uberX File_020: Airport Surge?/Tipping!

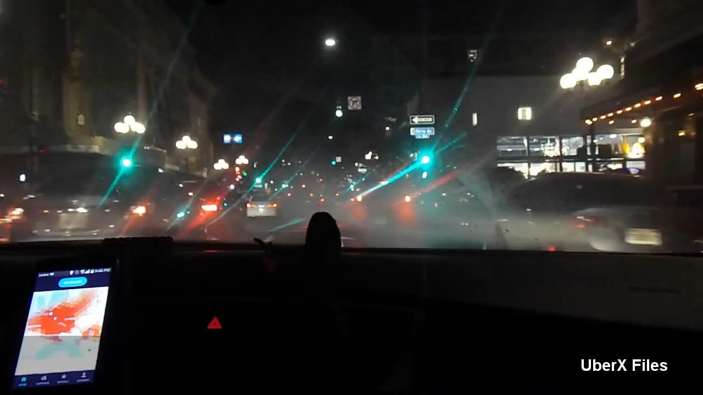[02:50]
look at these motherfuckers look uber driver parks right in the freaking street